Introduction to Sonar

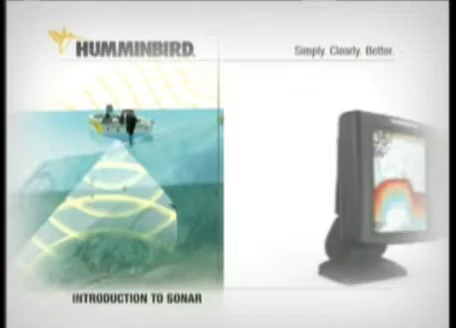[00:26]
and the sonar unit digitally processes the signal to become what you see on screen.
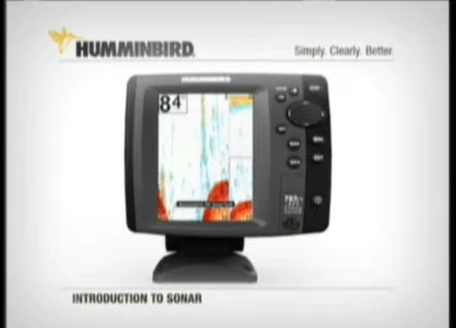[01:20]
Many experienced anglers prefer seeing the arches on screen to identify fish. Your other option is to get a little extra help from your Humminbird and turn on Fish ID. With Fish ID selected, fish show up as fish symbols. On select units, you can even tell a fish's size by the size of symbol displayed, or tell the unit to display only fish of a certain size.
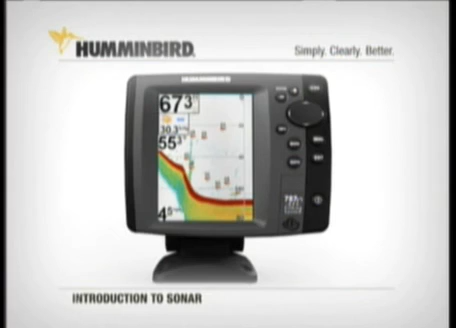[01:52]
Working with all this technology together in different ways, the Humminbird user has a distinct on-the-water advantage.